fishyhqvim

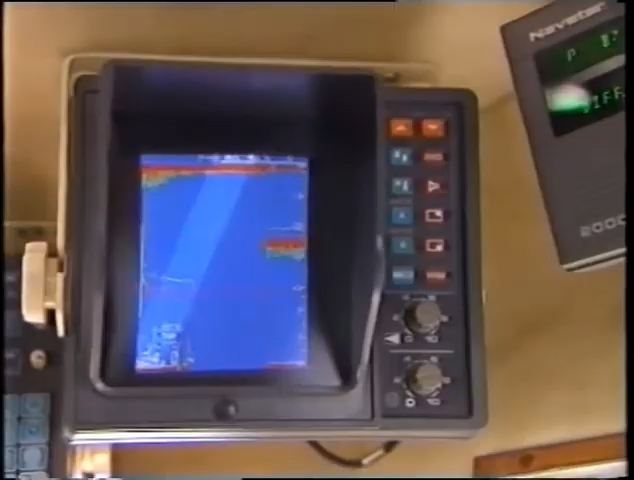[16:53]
that's uh what they call a video sounder yes indeed it detects fish at the moment we haven't anything on the screen
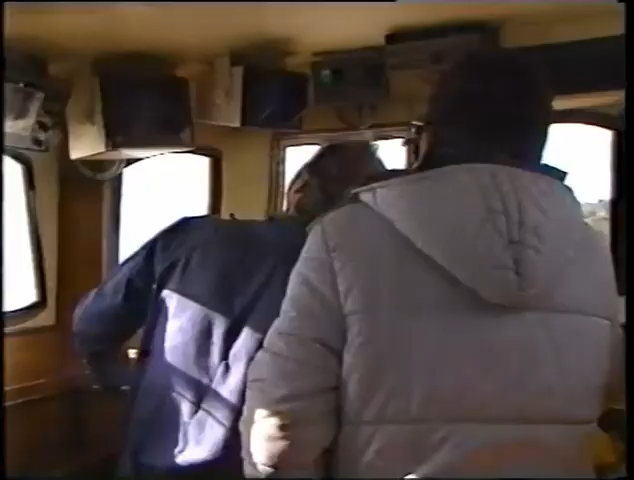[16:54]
we're passing over an area where there's no fish but immediately there's
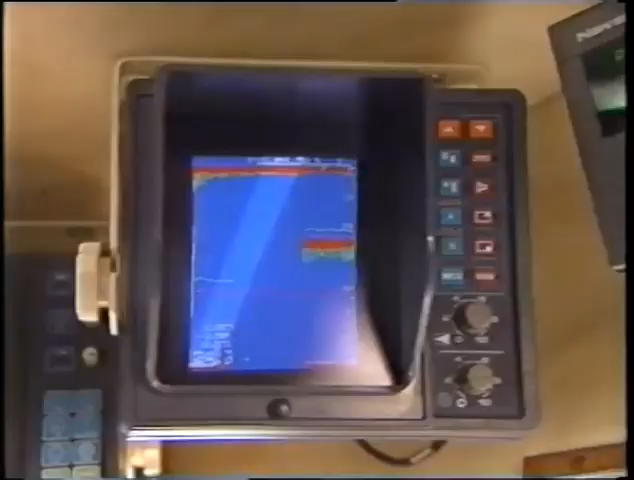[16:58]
um there'll be fish there shoals of fish or even the feed the bait that'll
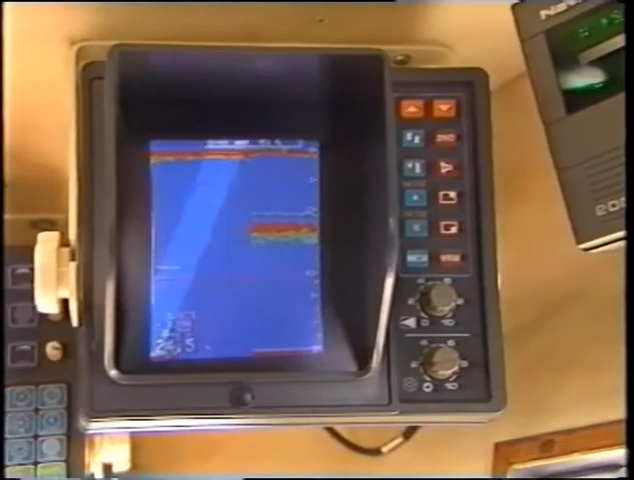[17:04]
all come up it's uh it'll all come up on there yeah isn't that a bit unsporting because i haven't got one on the other boat